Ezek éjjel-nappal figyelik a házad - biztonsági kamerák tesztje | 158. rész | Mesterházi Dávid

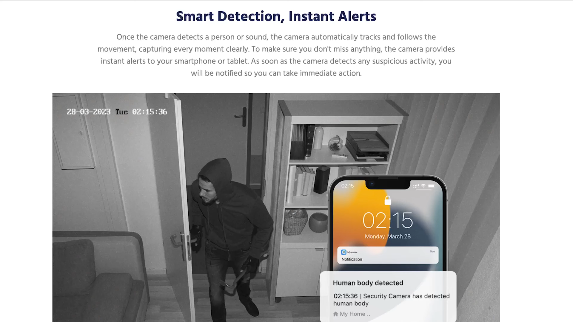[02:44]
mert ugye mozgásérzékelés van benne, sőt mozgáskövetés, tehát, hogyha lát valamit, mondjuk a betörőt, akkor azt megpróbálja követni.
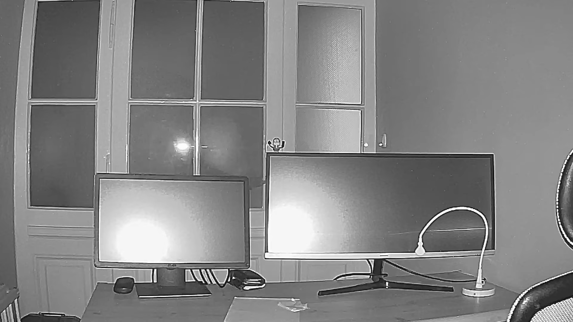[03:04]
A mozgással már kicsit gondba volt, különösen a mozgás követéssel, az látszik,
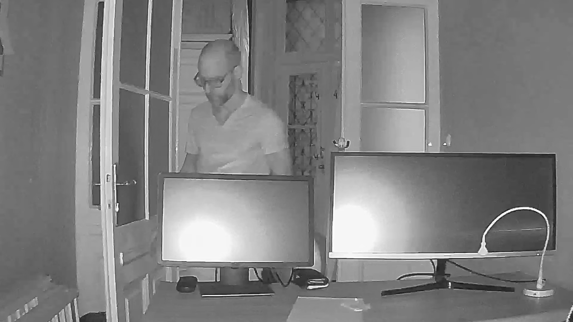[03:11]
hogy elég darabosan próbál utánafordulni, illetve,
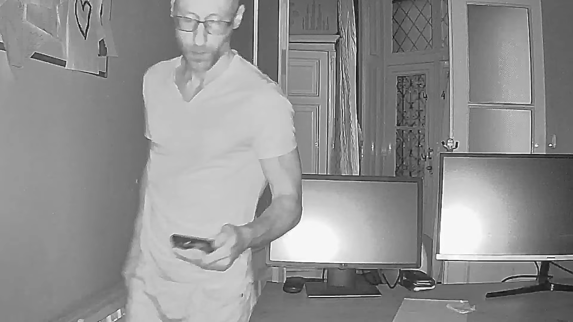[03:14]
hogy az ember elég gyorsan mozog, akkor ugye ki tud gyorsan kerülni a látóteréből, de azért tisztességesen próbálkozik.
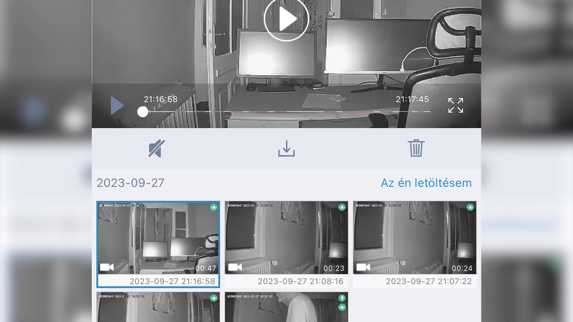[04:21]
Tulajdonképpen olyan túl sok meglepetést nem tartogat, itt vissza lehet nézni a riasztásokat, illetve lehet folyamatos felvételre állítani, tehát be lehet úgy állítani,
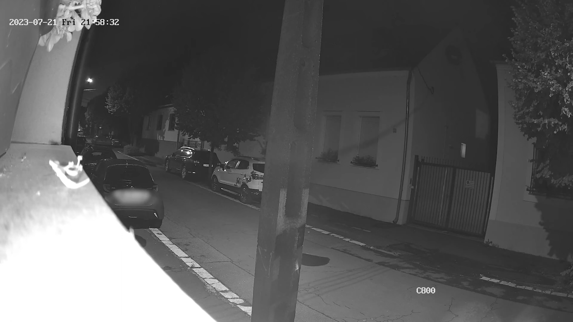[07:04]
hogy nagyon jól lát éjjel, én ezt kipróbáltam egy ilyen random vidéki utcán, ahol persze nem volt vak sötét, mert volt néhány ilyen utcai lámpa, hivatalosan 30 méterig lát el, és ott utólag megnézve a képeket, tényleg nagyon szép, és nagyon jó képe volt, úgyhogy ellen nem lehet panaszunk.